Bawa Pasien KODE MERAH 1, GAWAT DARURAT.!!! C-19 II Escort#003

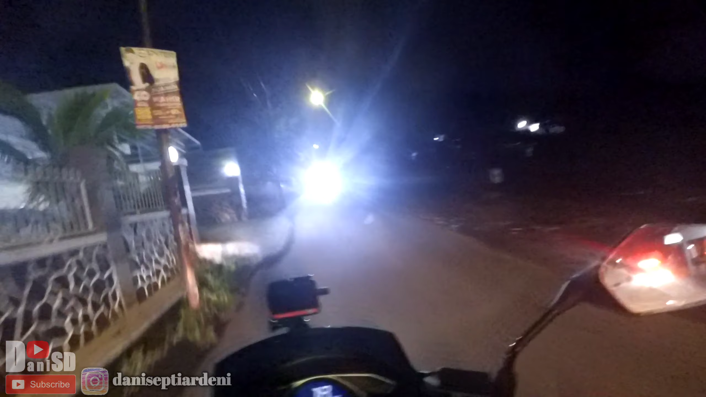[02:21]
Kita dampingin sampai Rumah Sakit Al Islam Bandung ya.
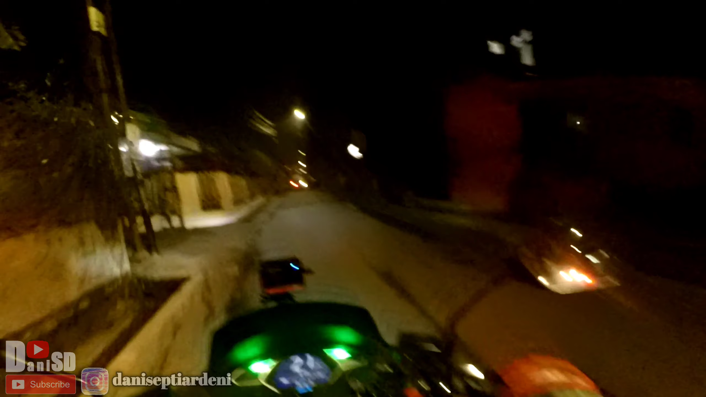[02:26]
Mudah-mudahan di jalannya lancar, selamat sampai tujuan. Amin ya Allah ya rabbal alamin. Itu saya tiba-tiba ada di depan rumah gitu, jadi kurang tahu pasien apa ya. Yang jelas ini mau dibawa ke RS Al Islam.